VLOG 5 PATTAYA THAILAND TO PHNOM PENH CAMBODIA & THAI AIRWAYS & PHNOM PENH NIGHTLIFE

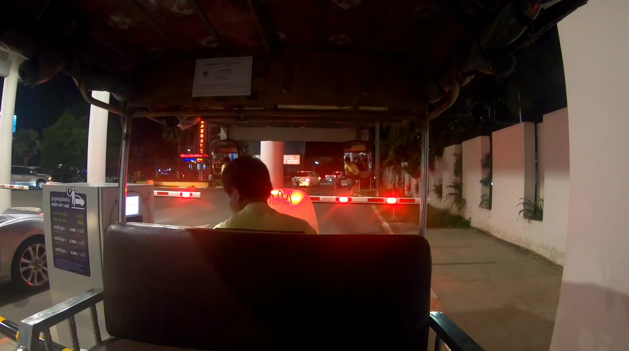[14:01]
Traffic, but I don't think there's that much traffic this time of night. We'll see.